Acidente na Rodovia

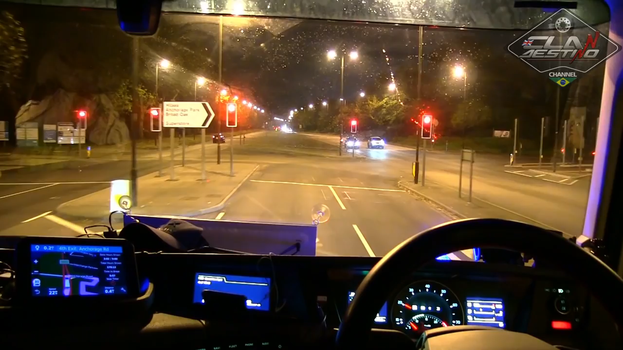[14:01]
Muito desse semáforo aqui, eu tava prestando atenção, ele tem o sensor que eles falam, chama o verde, né? Dependendo das principais aí, ele não funciona igual os outros, né? Ele fica com verde mais nas principais, tipo numa quebra dessa aqui assim, ó. Né? A principal indo lá e voltando, né?
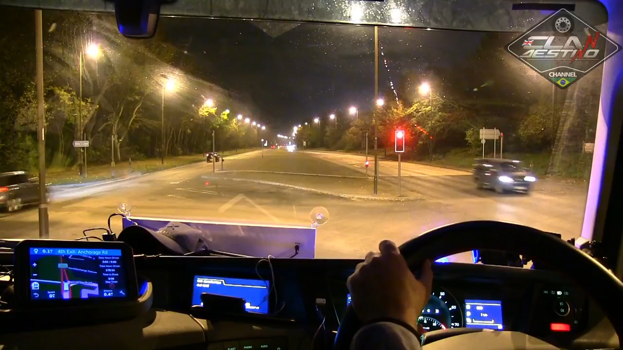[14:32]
Tipo nessa quebra aqui, ele tem, eu tô vendo aqui no chão aqui que ele tem um sensor, né? Aí a gente chega em cima dele aqui, ele aciona lá o timer, não sei como é que funciona esse negócio aí. Ele vem e chama o verde. Se ninguém chegar em cima ali com carro nem nada, só a principal fica verde. Eu vim longe, tem bastante desse aí, né? Esse ainda coloca uma plaquinha, né?
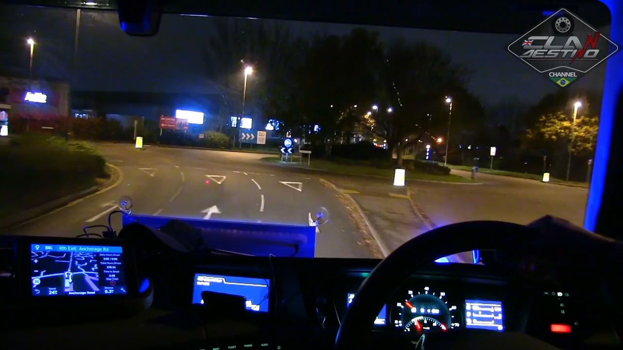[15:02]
stop on the sensor to code the green. Para em cima do sensor para chamar o verde.